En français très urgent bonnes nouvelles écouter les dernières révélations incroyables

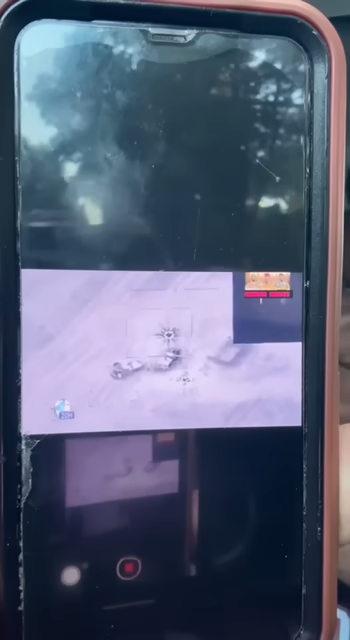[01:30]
Ainsi, dans le cadre de ces missions de surveillance du territoire,
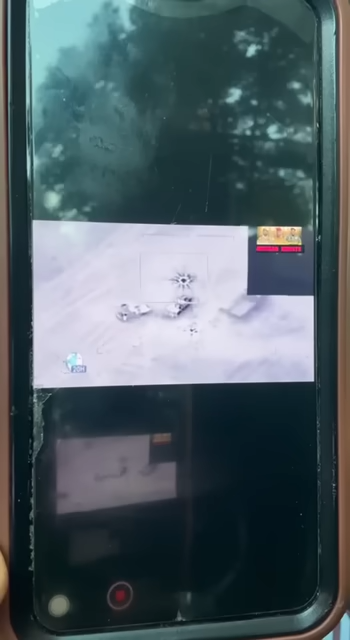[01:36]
des unités militaires ont identifié et neutralisé une colonne de véhicules appartenant à des groupes armés terroristes.
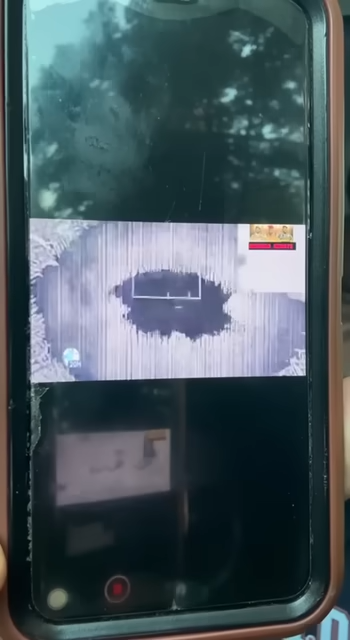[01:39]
À mi-chemin, entre les localités de Tinesaco et Tinsawaten,
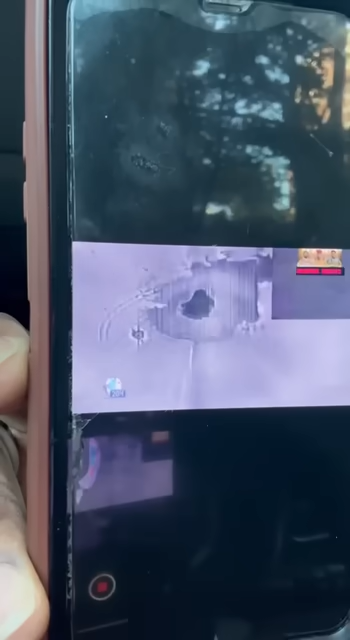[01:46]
le 4 octobre 2024, cette colonne composée de pick-up et d'un camion chargé de munitions
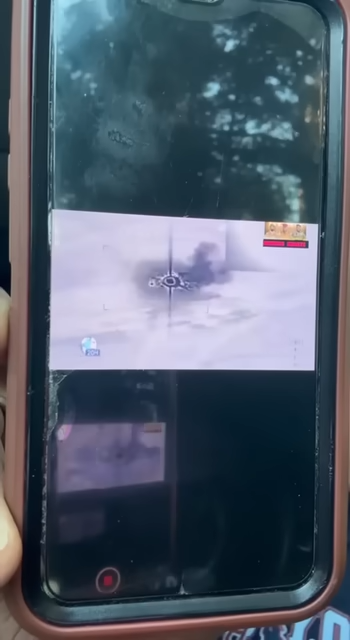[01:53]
et de carburant transportait un grand nombre de combattants armés.
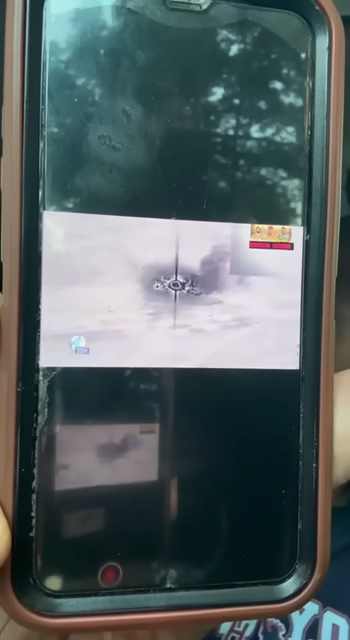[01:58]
Grâce au travail minutieux de ces services de renseignement, plusieurs convois ont été repérés simultanément.